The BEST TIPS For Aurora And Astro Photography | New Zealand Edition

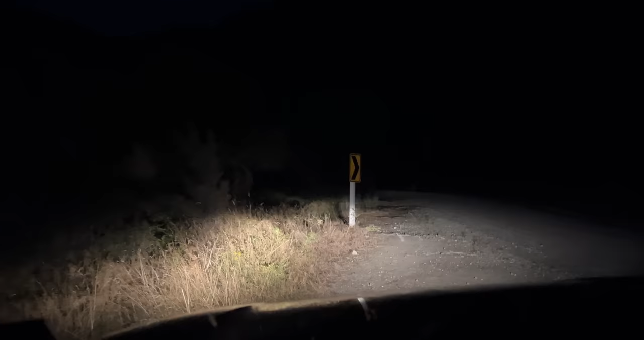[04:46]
So just starting to look for compositions now. We're pretty much on dark.